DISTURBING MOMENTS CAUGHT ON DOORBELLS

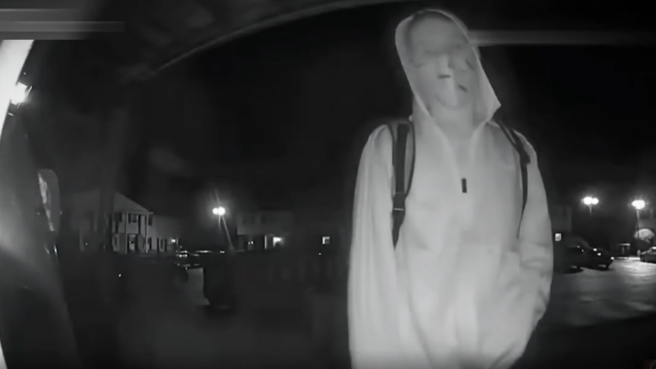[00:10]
Now the owner of the apartment didn't recognize the man, so she would question who it was. The unknown man would simply respond with its me. The homeowner would then further question his response, but rather than clarifying, he would simply give a way through the front door.
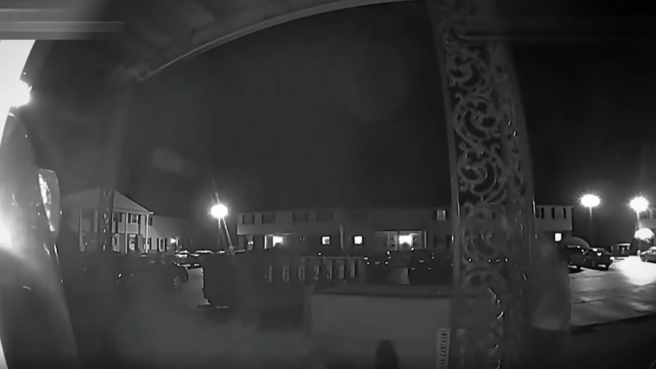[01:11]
But this wouldn't be the end of it. The two would then walk around to the back door, where they would attempt to pick its lock.
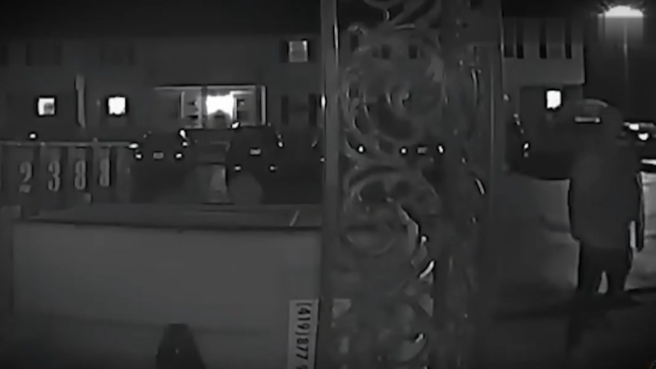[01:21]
The police were called, and when they arrived, the two were gone. Fortunately, unsuccessful in getting the door open. It's not 100% clear what the two-minute planned. The almost empty-looking backpack at the first guy suggests they had planned to rob the place. But it's also possible they had much worse intentions. The two of them have yet to be identified by police.
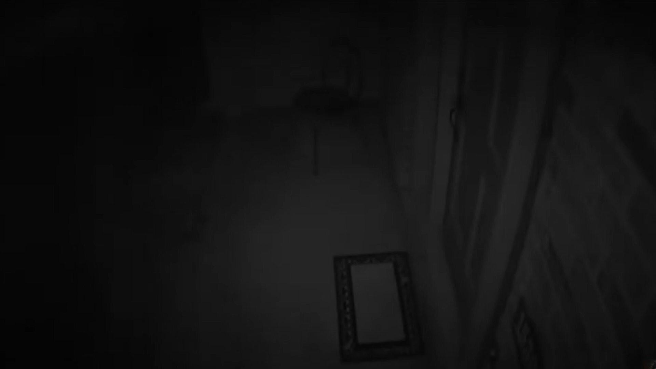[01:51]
The homeowner in Texas would wake up one morning to find the gate into his backyard wide open. Curious, the man would review the cameras he had around his house, and this is the sign he was met with.
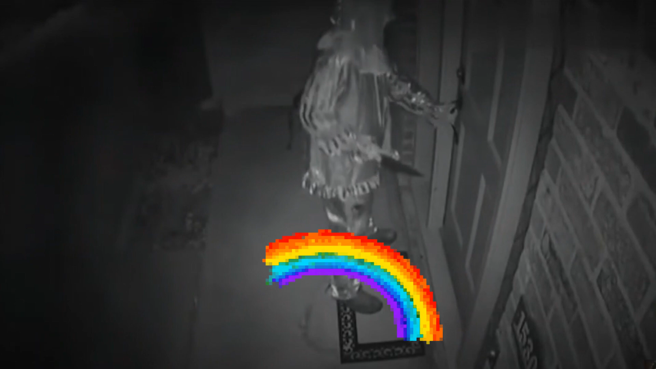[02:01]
A man holding a knife and in a clown costume,
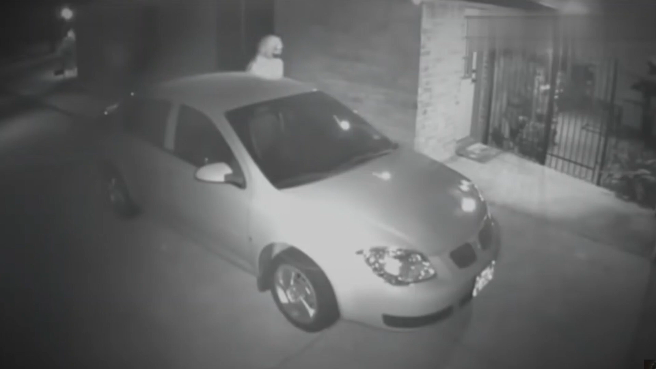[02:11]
complete with the suit and mask, casually walks around the property, looking inside the house and testing all the doors. What am I doing there?
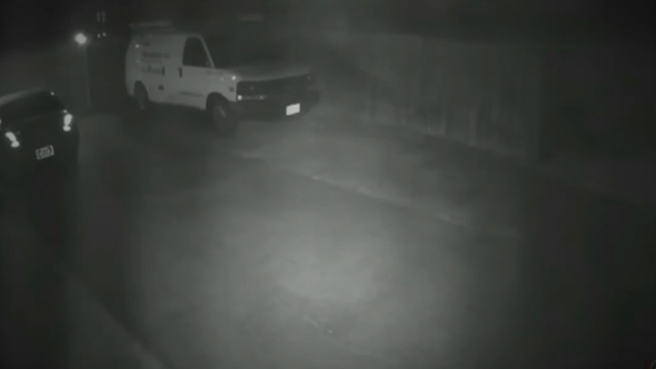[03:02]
in that were most likely just having fun trying to scare people but there's no denying that others took advantage of the situation genuinely attempting some pretty horrific crimes hidden under a clown
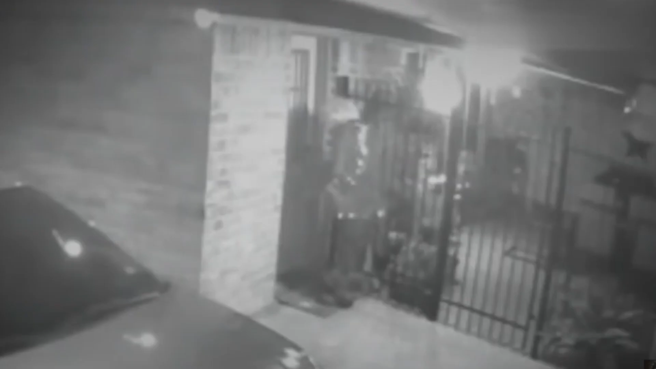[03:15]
mask with this likely being one of those cases it's clear the person in the costume is actually trying to break into the
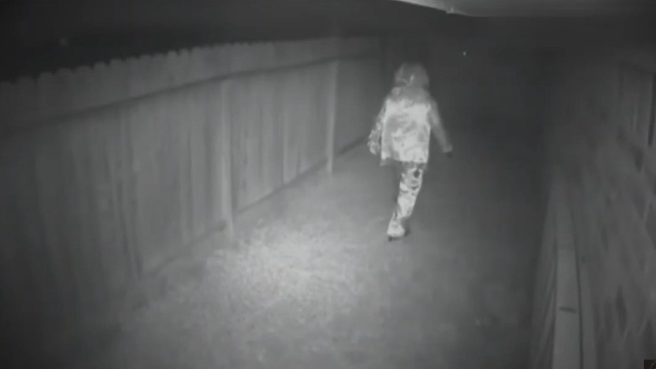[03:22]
house with a knife though after being unsuccessful the clown would eventually walk off and despite a police report that would be the end of it ultimately
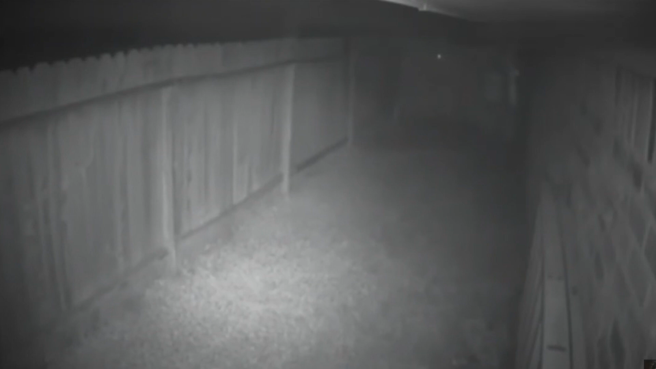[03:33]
the homeowner would be left with nothing but this disturbing footage
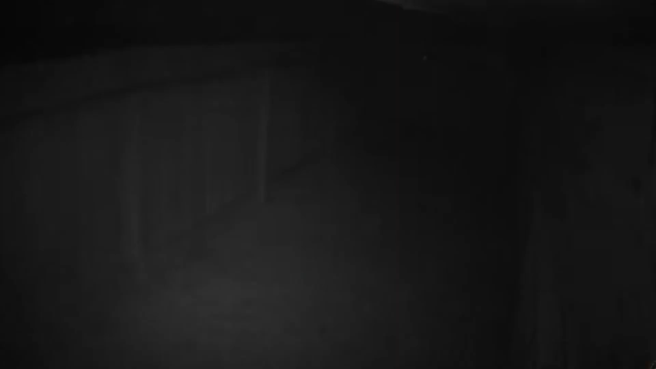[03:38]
this
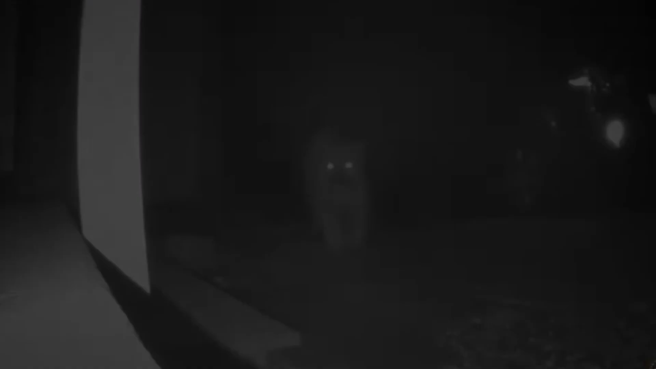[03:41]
footage was captured in colorado in the
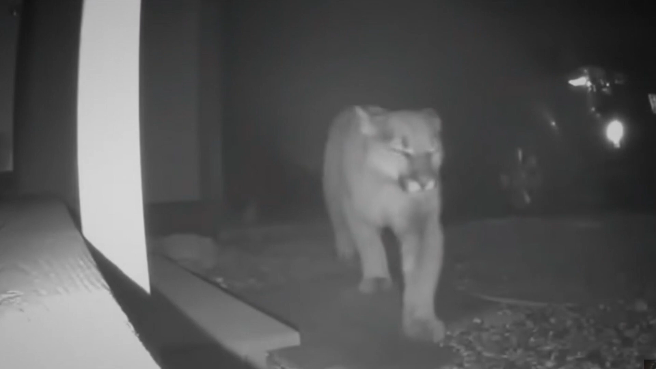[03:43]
middle of the night the issue three mountain lions appearing from the darkness and starting to walk around a set of houses they were captured even going as far as to walk
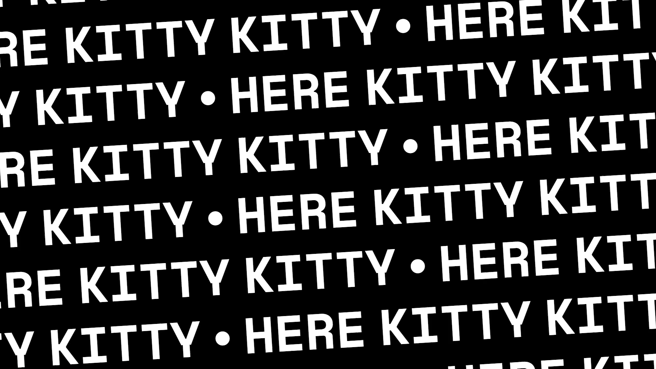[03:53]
up onto the porch of one of the houses mountain lion sightings are known to be exceptionally rare in this specific area typically they'll stay a lot further in the mountains where
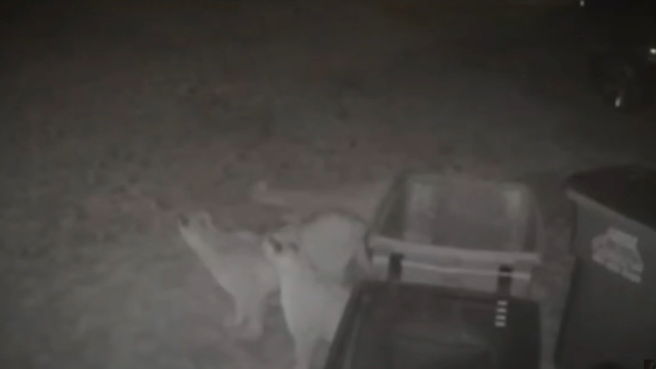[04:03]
they have easier access to the deer that they preyed on to see them in an area with a lot of people especially in the neighborhood is not at all common at least in this area
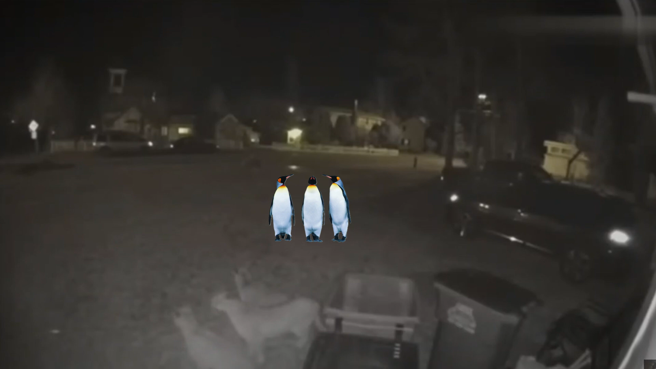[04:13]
the three cans would eventually walk off but there are almost no doubt things would have gone differently had one of these homeowners left their pets outside for the night or
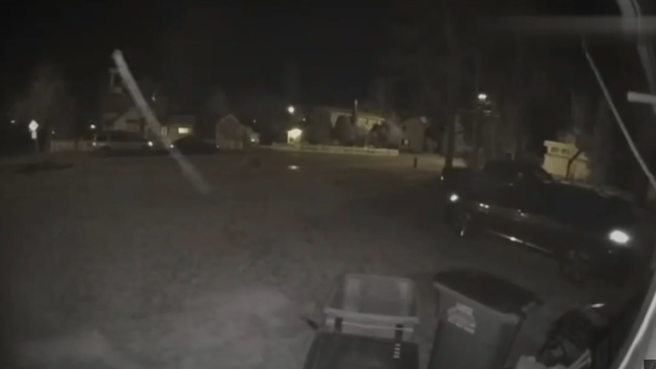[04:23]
possibly even outside themselves this doorbell camera footage was captured in overland park ks
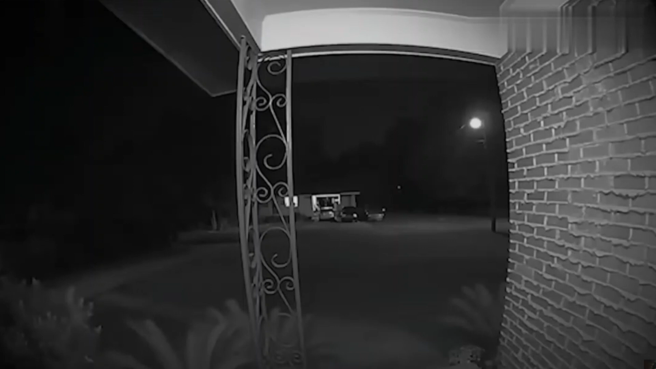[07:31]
on a night in august 2020 the video captures an unidentified man walking in front of a house and emptying the gas container over the yard and front porch shortly after he disappears off screen a large fire erupts just in front of the camera